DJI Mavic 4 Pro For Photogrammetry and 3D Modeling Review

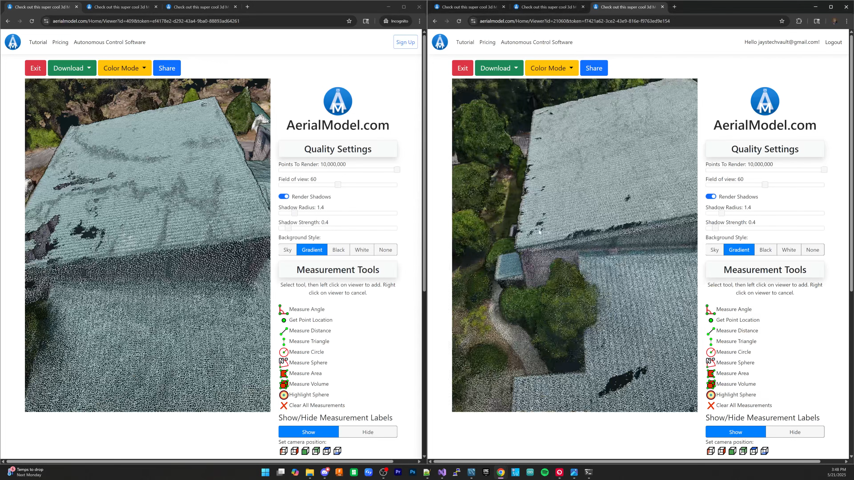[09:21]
I would just say that the detail is so much more prevalent. Now the artifacting you should definitely we could talk about again, just flying in an overcast day.
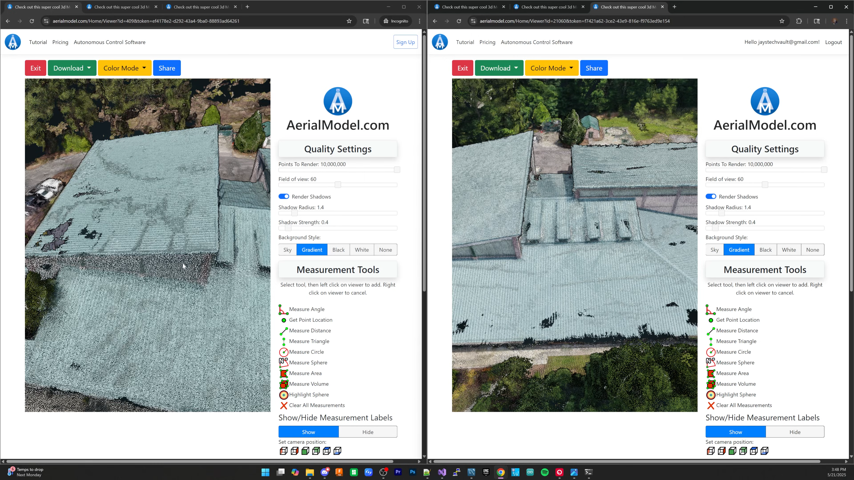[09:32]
But for the most part, it just it looks a lot better in terms of quality.
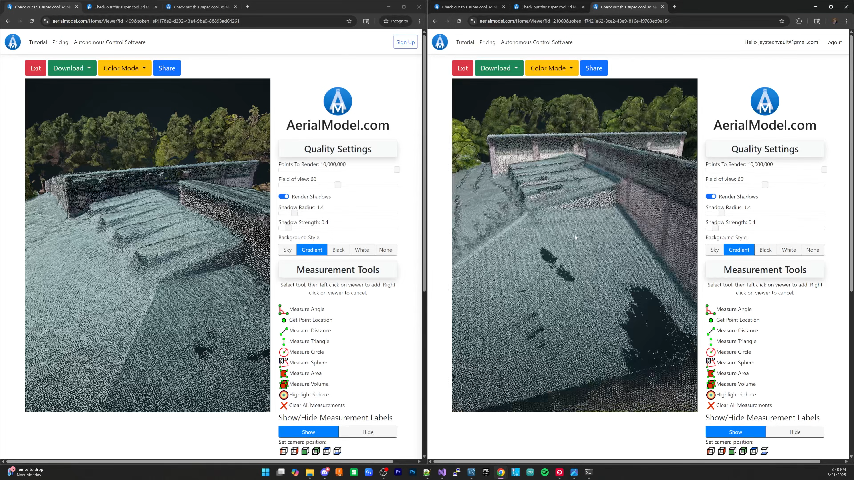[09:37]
You can even see how much sharper some of these corners are even some of these hard to see places are
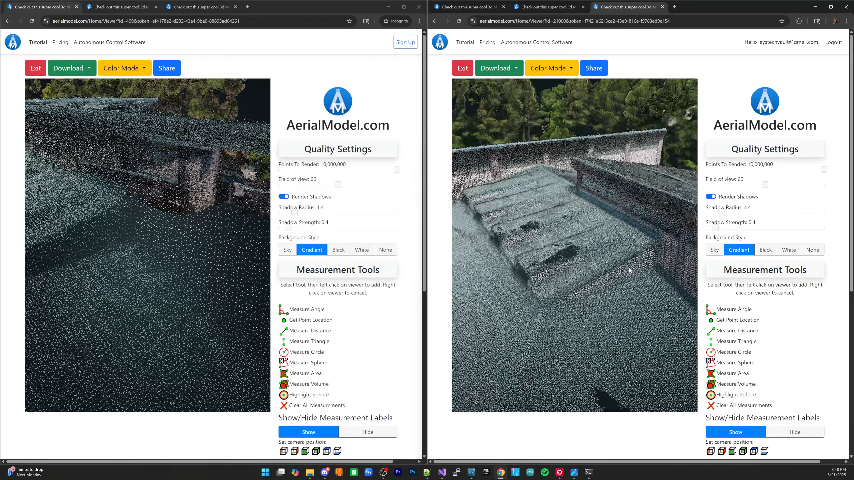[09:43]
compared to what I believe this was shot on the mini four pro.
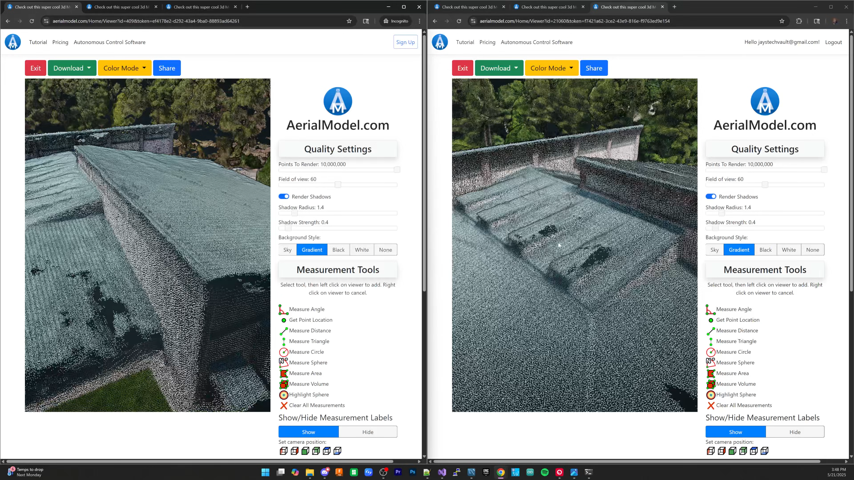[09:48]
And just by like taking a look, you can clearly see that the walls are even have more definition.
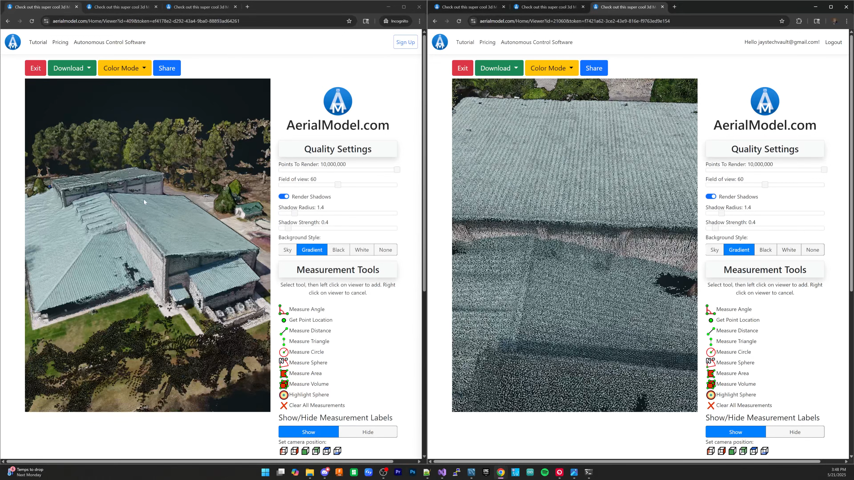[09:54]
So replicating this over here. And places that you didn't have glare, the walls even have better definition there as well. So there is definitely a lot more present.
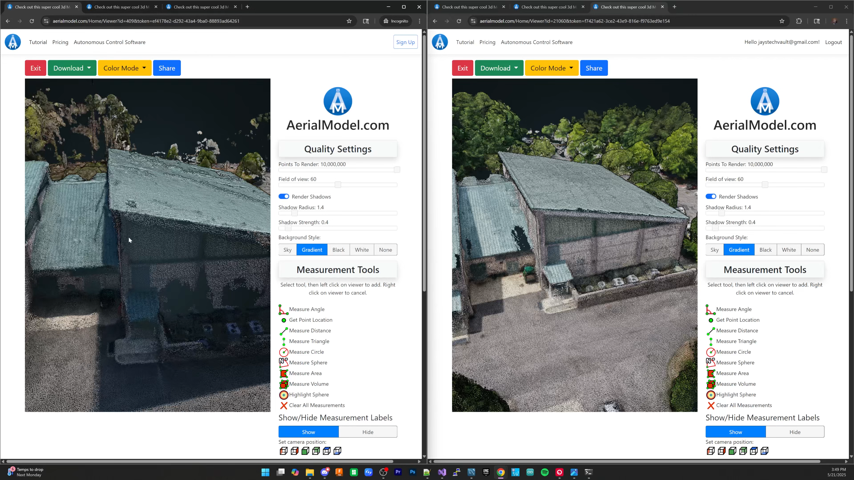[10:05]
And I think that the quality of the areas that are not super directly in sunlight,